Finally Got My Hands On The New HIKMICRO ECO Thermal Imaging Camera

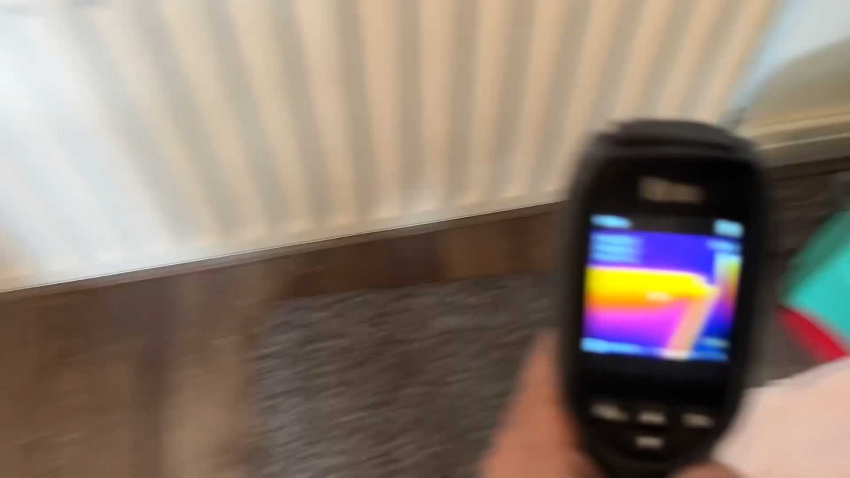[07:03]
our flow coming up the right hand side,
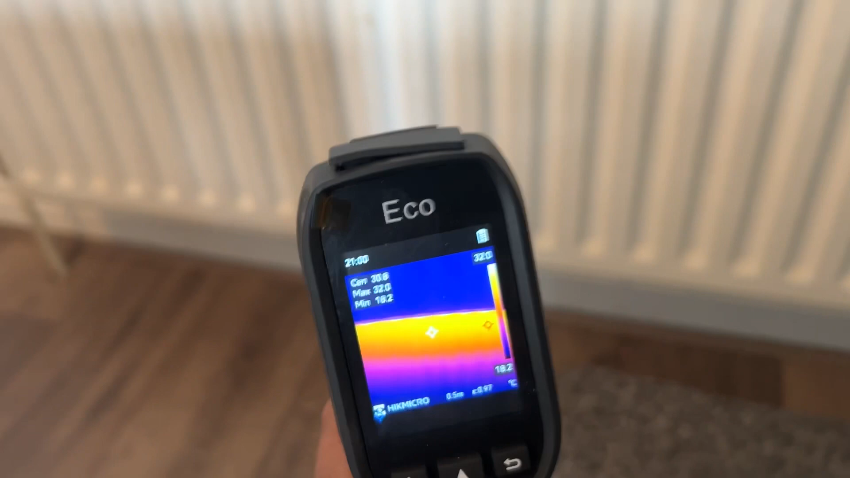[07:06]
going across and spreading the heat, like so.
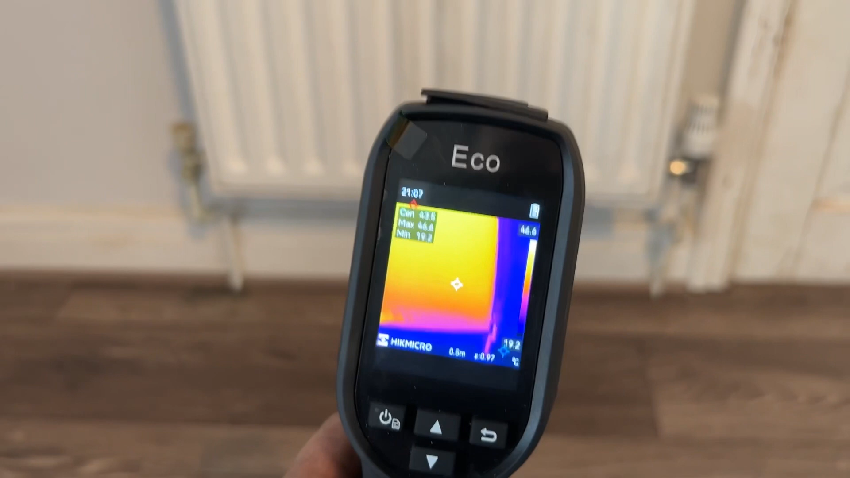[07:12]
So, to conclude from our little test there, there is no sludge in the bottom of this radiator. So, that's a good thing. So, these are great for, like I say, detecting sludging radiators, but they're also good for detecting possible leaks. Customers mentioned that they have had pressure drops every now and then on the system.
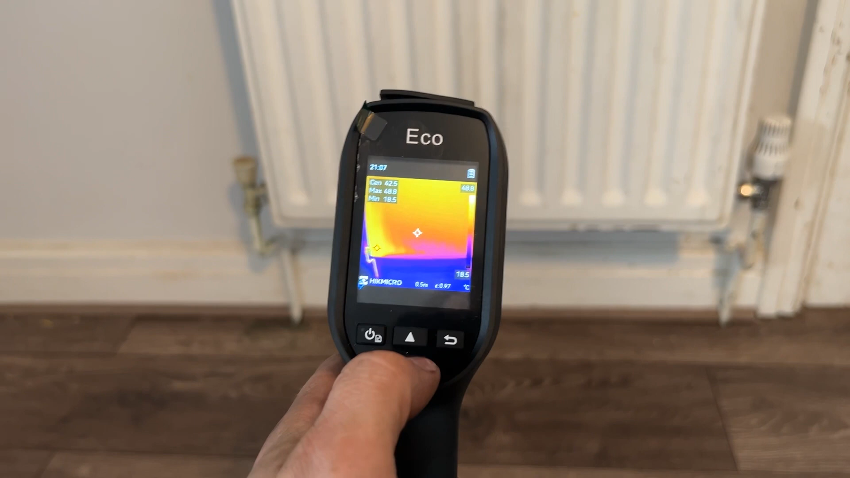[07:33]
So, at the same time, we'll just have a quick look around and just look here and just see,
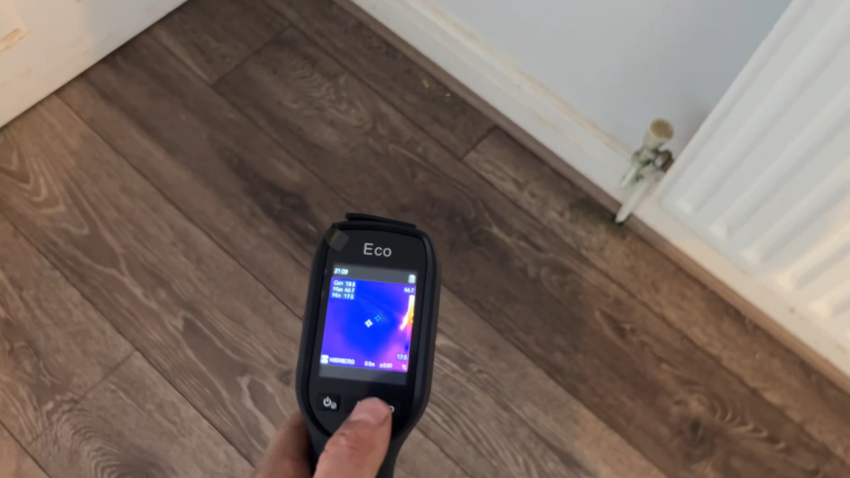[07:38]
we've got a bit of a weird looking spot there. Change it to the rainbow section.
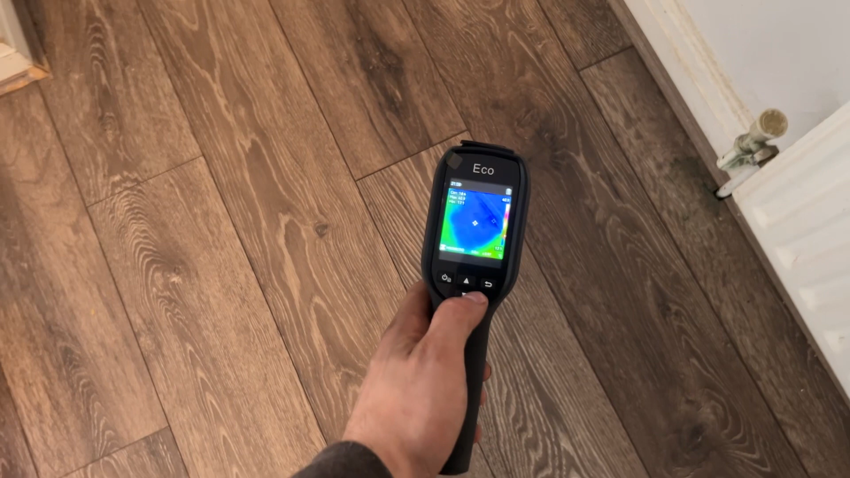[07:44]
Maybe just the pipe work running across there, but we seem to have a warm patch under the floor.
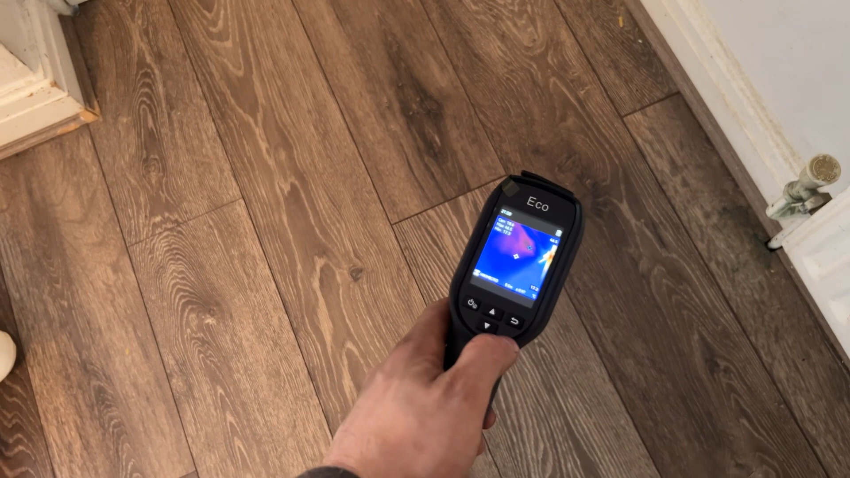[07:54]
So, I can show the customer this and suggest that we take a patch of the floor up and have a look and make sure there's no leak under the floor there.
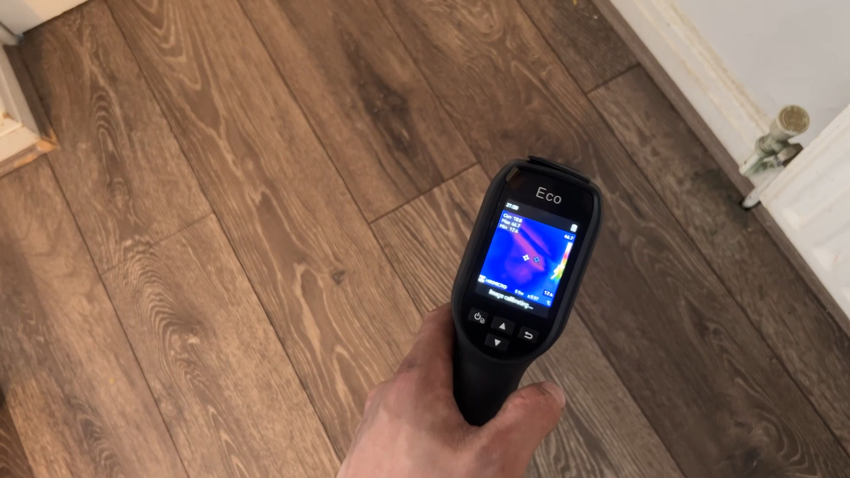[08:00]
So, they're great for detecting leaks on hot water and also on essential heating pipes.
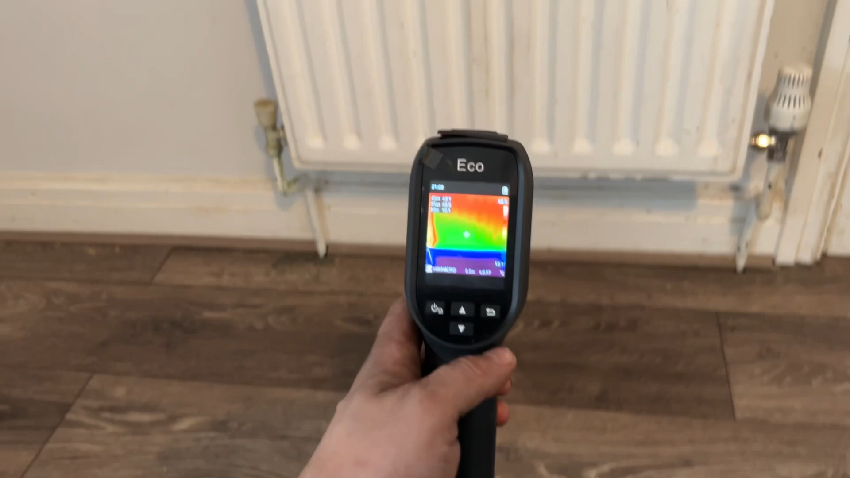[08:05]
So, you can see it there. This is the rainbow setting with a green cold and red is hot.
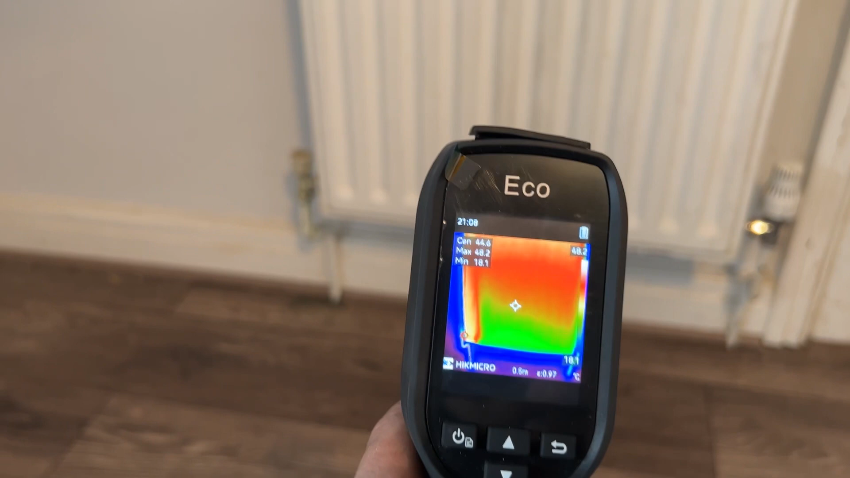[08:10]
So, you can see it's moving through the radiator.
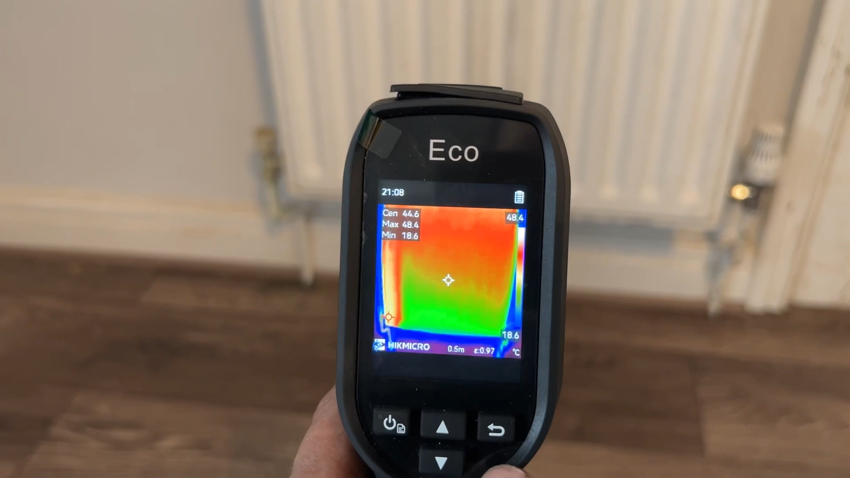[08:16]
On screen: scale top 48.4°C, scale bottom 18.6°C
A bit closer.
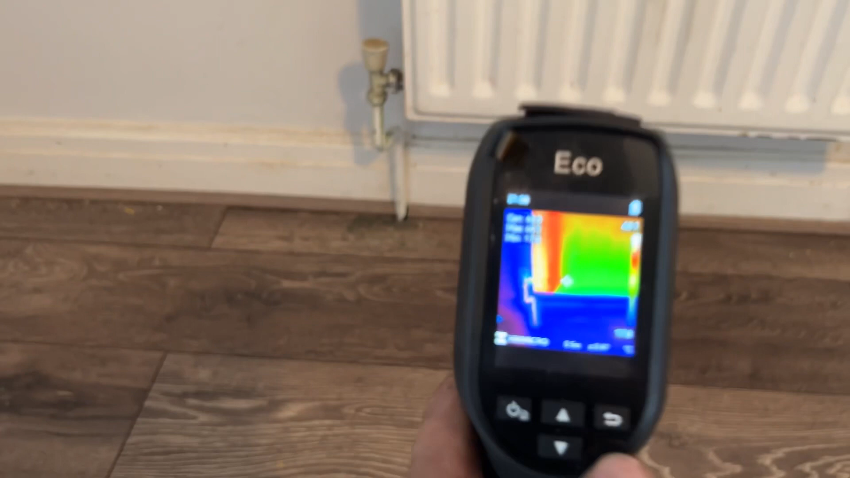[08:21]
It's meant to be 0.5 metres away, so roughly about there. Again, 49 maximum. The centre is a 48 and then right at the bottom.
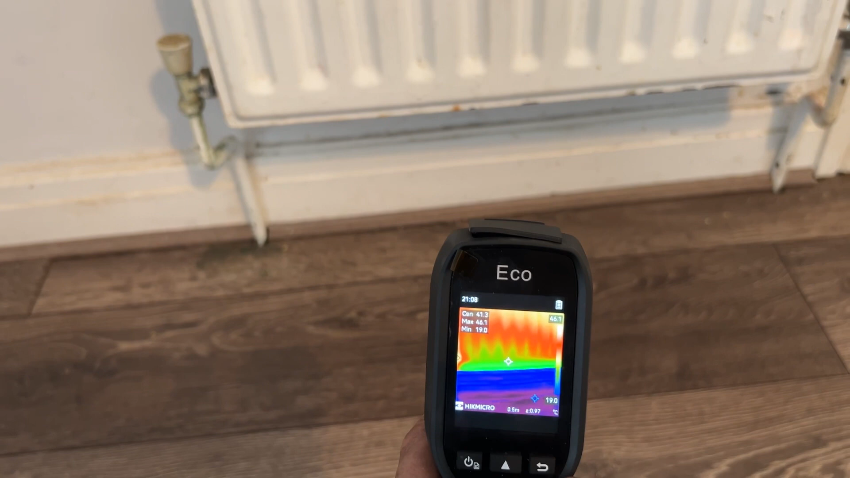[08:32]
We may have a little bit of sludge to be honest at the bottom of there.
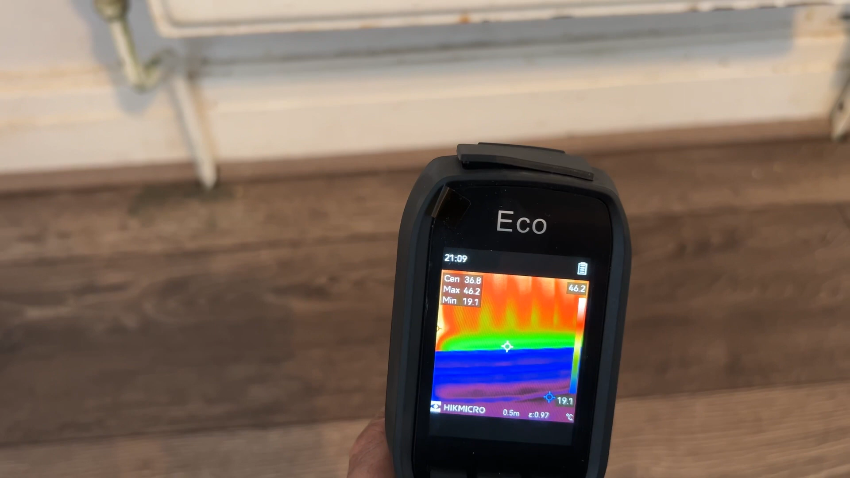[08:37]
Right, it's only right at the bottom.